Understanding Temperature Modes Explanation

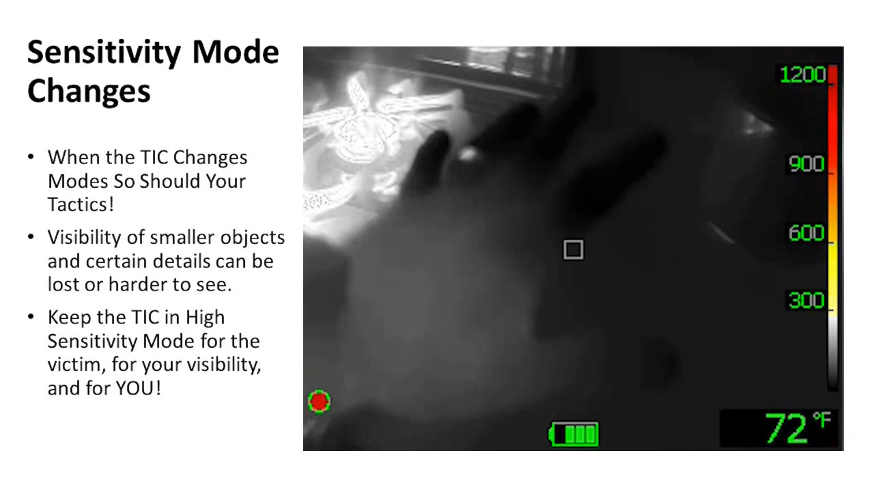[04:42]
On screen: spot 72°F
My hand goes over the fire, and poof, what happened to my hand, other than it's getting warm.
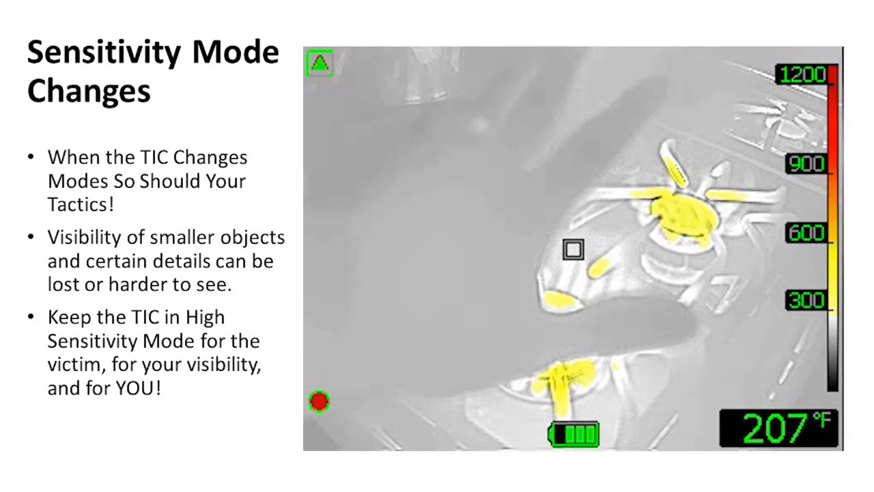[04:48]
On screen: spot 207°F
Did my hand change temperature, really?
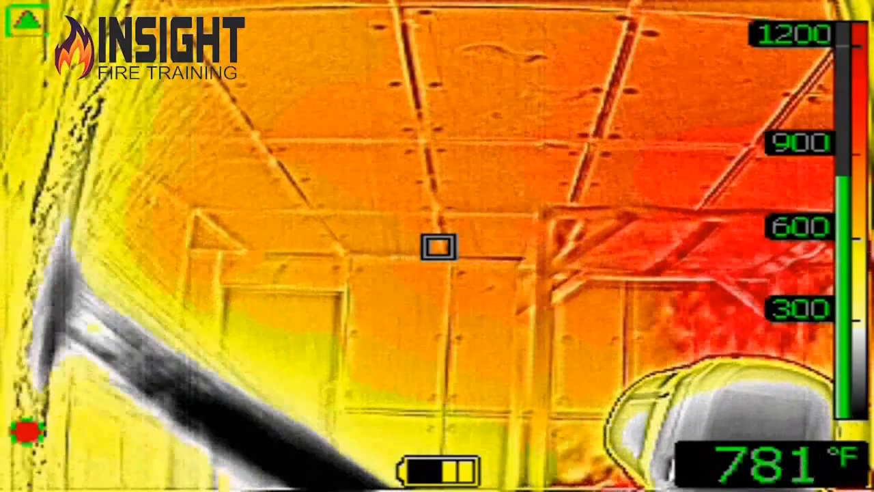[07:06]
On screen: spot 781°F
Every one of them sees one pallet burning and they say, yeah, I'd search that room. And then I let them look with the camera and they say, oh, Lord, that floor is 600 degrees.
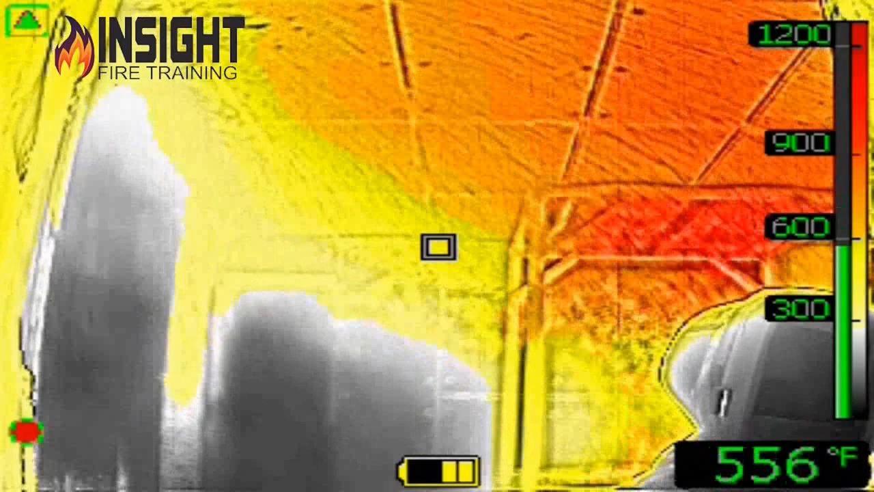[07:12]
On screen: spot 556°F
That would hurt, wouldn't it? Right?
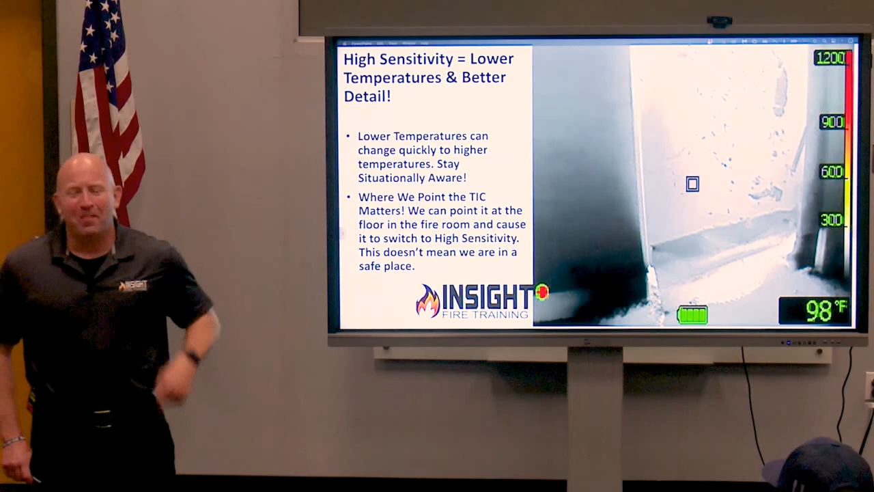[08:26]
On screen: spot 98°F
I can point the camera in the floor on your fire attack, in some cases, and never see a whole lot of heat.
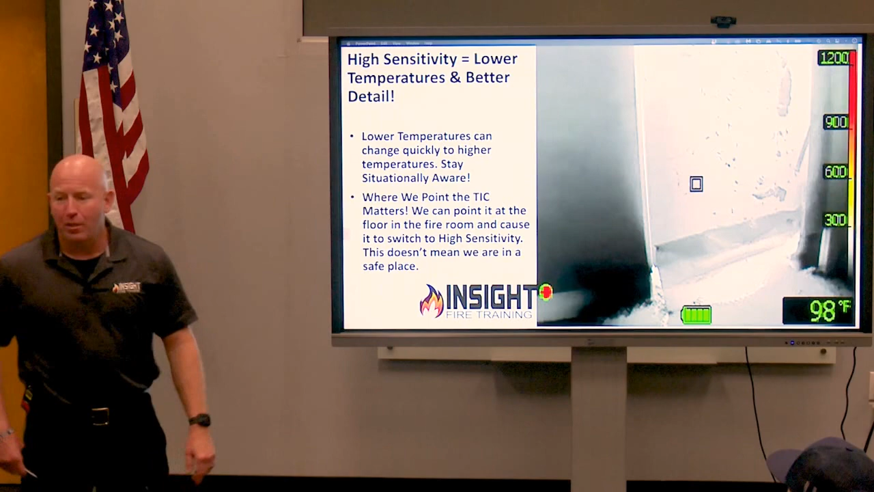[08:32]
On screen: spot 98°F
This is outside of that room I just showed you. That's the door. Watch what happens when I grab the door.
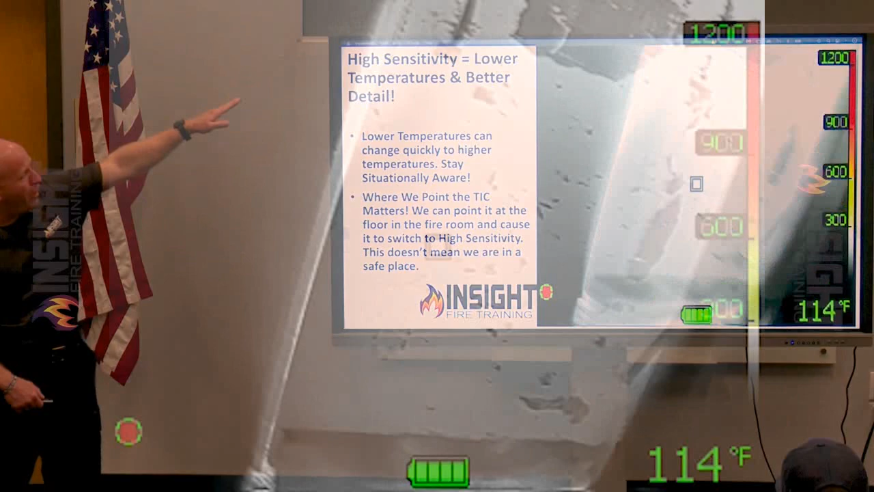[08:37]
On screen: spot 114°F
See it lock up for a second?
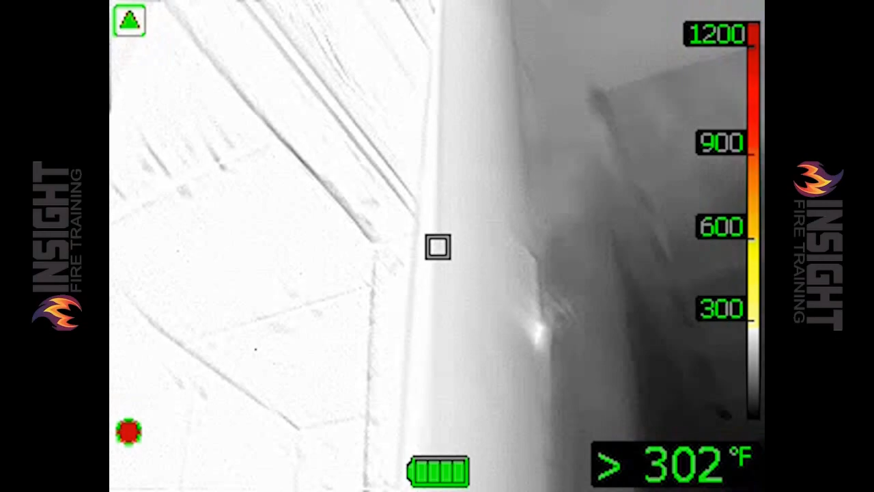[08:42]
Triangle engages. What's coming out of there? Heat.
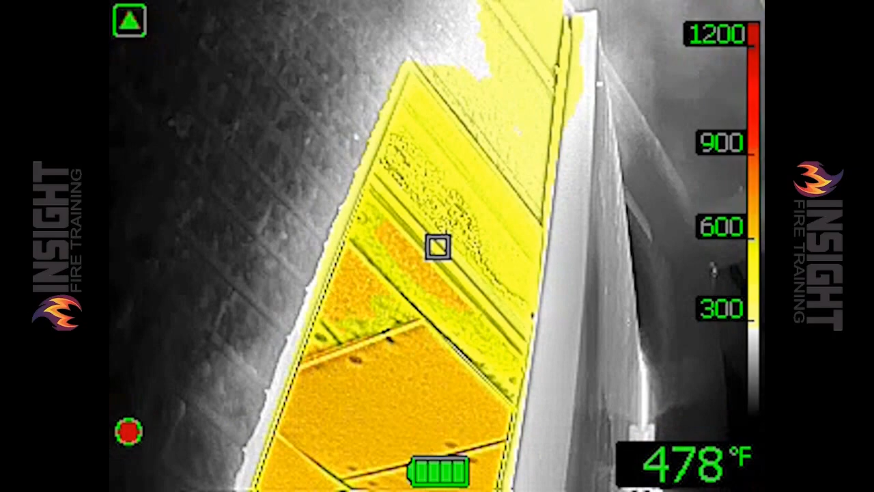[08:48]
On screen: spot 478°F
Watch how detailed this image is for those of you using the FLIR camera when we look inside this room. This is where image enhancement is a game changer.
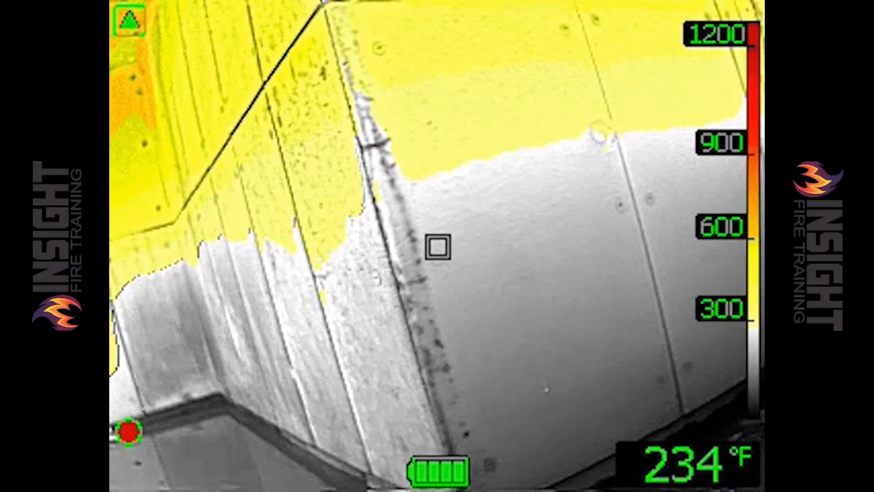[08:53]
On screen: spot 234°F
You can see the bolts in the Paginite panels. You can see the framing of the crib fire.
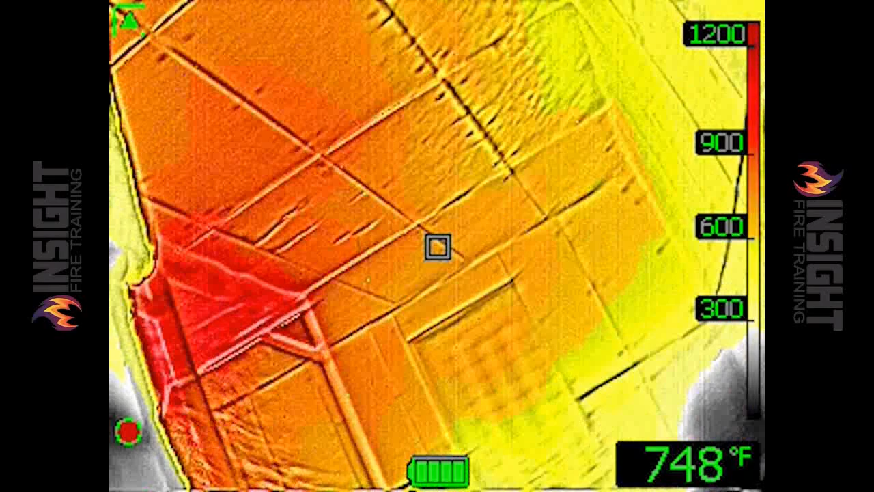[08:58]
On screen: spot 748°F
In some cases, you can see how many pallets are burning.
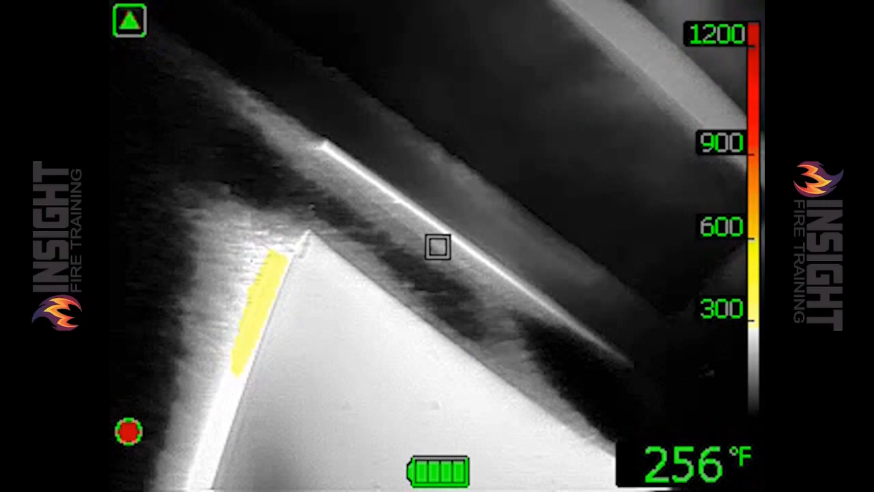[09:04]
On screen: spot 256°F
That's how detailed the image is now compared to what we used to have. Those of you who have been around a little while, remember the first images were like blob, white, moving, gray, maybe.
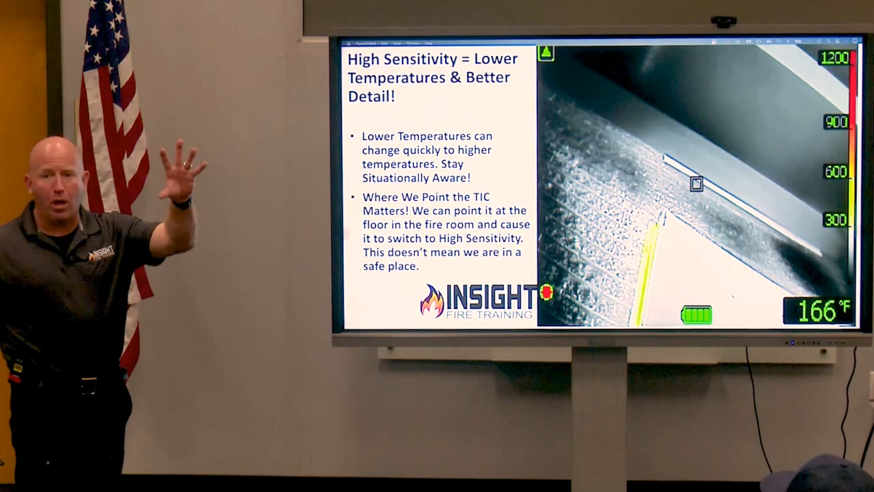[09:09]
On screen: spot 166°F
Not a whole lot of detail.
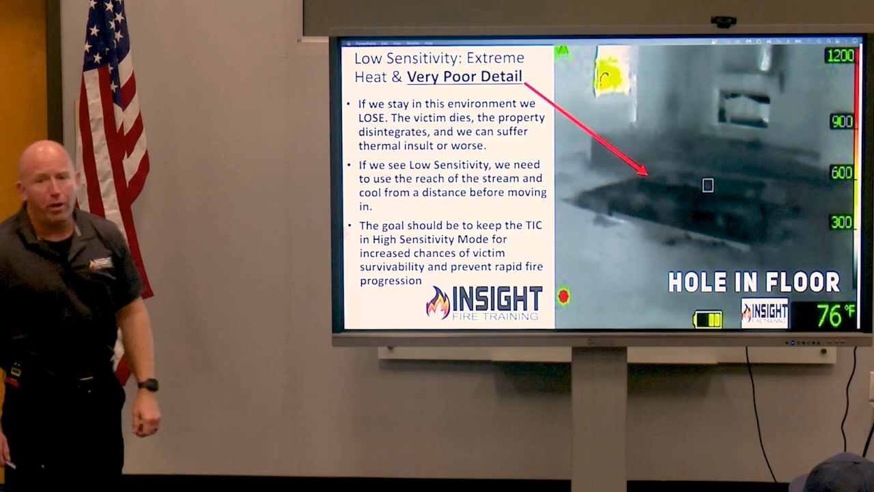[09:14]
On screen: spot 76°F
And here's where it gets interesting. How many of you have found a hole in the floor like I have?
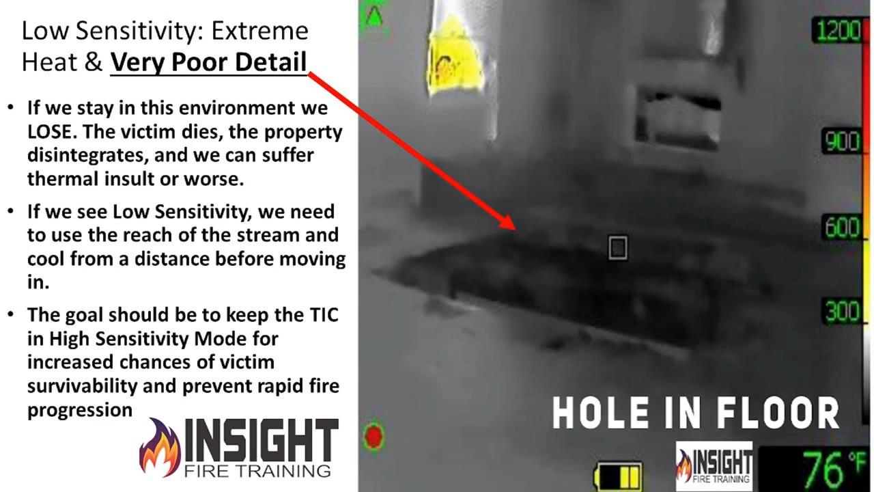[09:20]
On screen: spot 76°F
I found it after I went through it. That's a hole in the floor in low sensitivity. Is that hard to see? Remember when I told you low sensitivity means low sensitivity to detail but high temperatures.
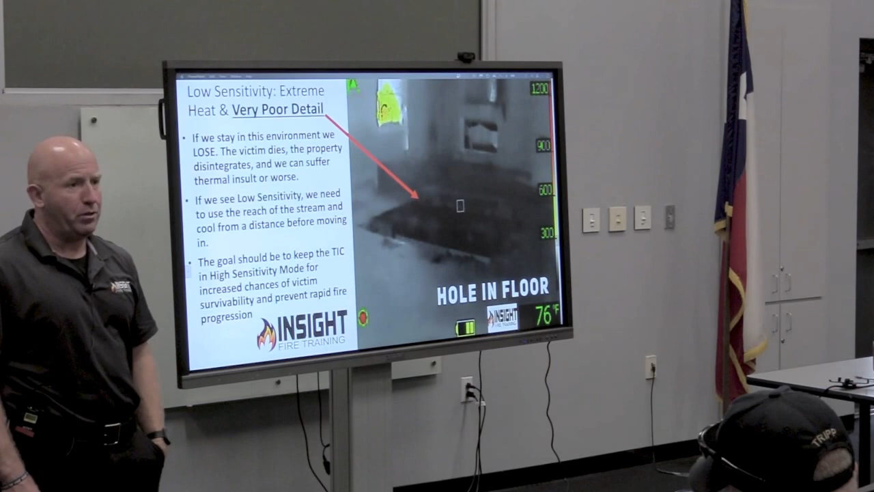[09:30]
On screen: spot 76°F
In other words, I'm not going to see details really well that are four foot and down in that cold area, but I'm going to see the heat really well. So, watch what happens when I show you this in real time.
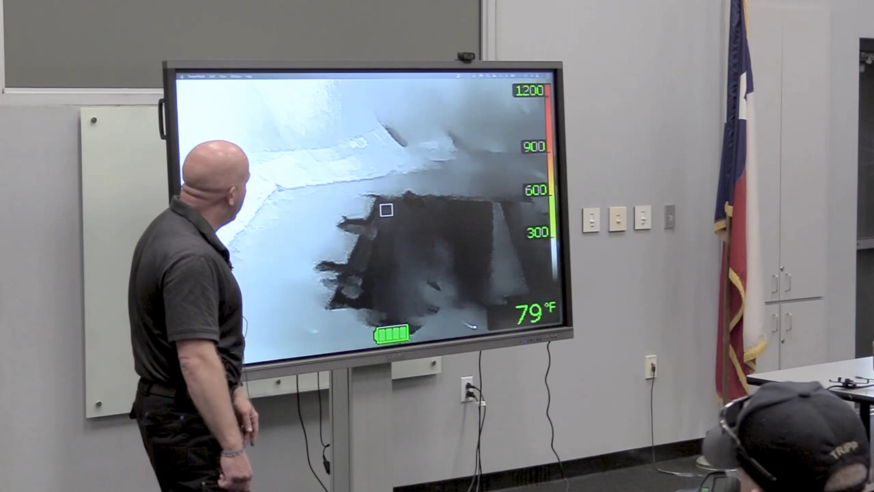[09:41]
On screen: spot 79°F
There's the hole. We made a hole in a college dormitory floor. There's a burn barrel right here. We're going to shift over and point at the burn barrel. Watch the hole for me.
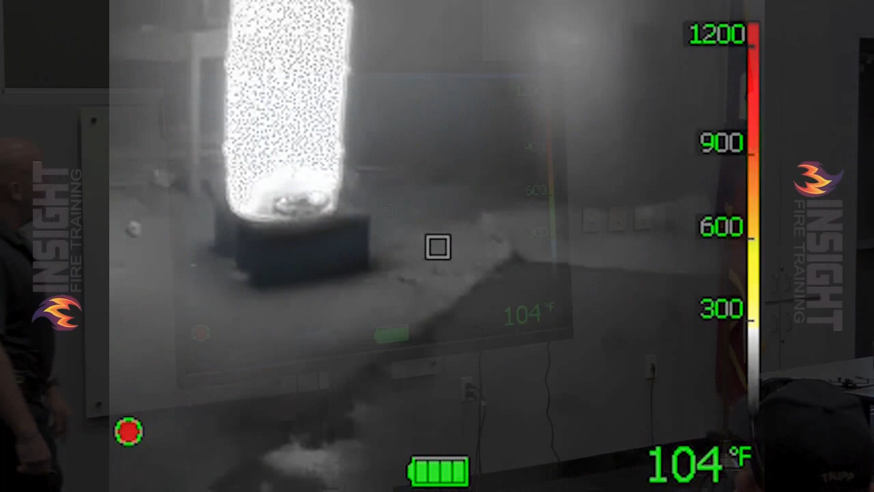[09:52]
On screen: spot 104°F
Where did my hole go? Could you easily fall through that because you didn't see it?